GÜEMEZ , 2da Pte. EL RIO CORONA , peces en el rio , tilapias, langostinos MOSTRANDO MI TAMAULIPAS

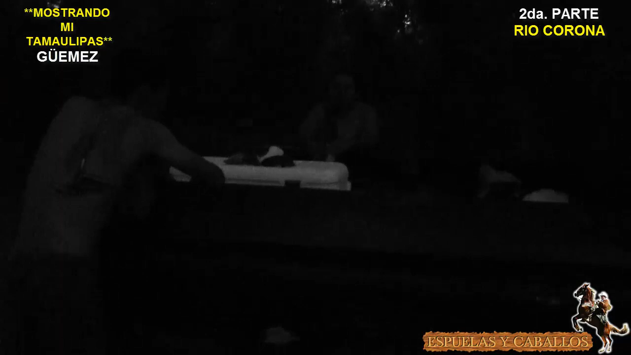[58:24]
Mira, pues casi ni se ven ya, está medio oscuro todo aquí. Ahí estamos, ahora sí que mi Toño, ahí va Toño, lo que es Toño y lo que es ahí mi Chuy. Pues nos vamos a ir ahí, ahora sí que mañana estamos en Padilla y luego lo que estamos ahí en la pesca. Pues bueno, esto fue lo que fue aquí, en esos bonitos lugares, ya está oscureciendo, hay mucho quején. ¿Verdad? Nos están picando con ganas. Ya nos vamos mejor para que no nos piquen. Y aquí estamos desde Güemes, Tamaulipas. Dios me lo diga mucho. Y arre porque se alcanza.